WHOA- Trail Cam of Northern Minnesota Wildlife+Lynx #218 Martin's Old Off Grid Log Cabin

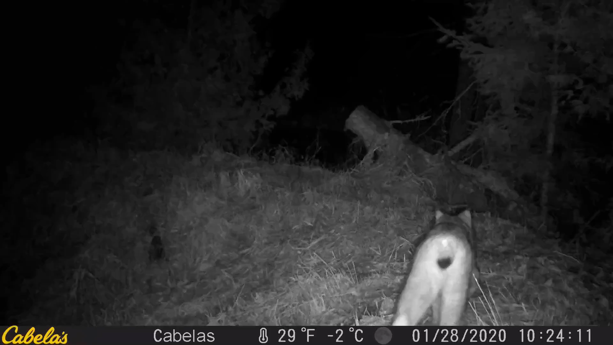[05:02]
So, pop quiz time. Notice anything different about this animal? This isn't the best shot of it, but if we notice that black tail and those big feet.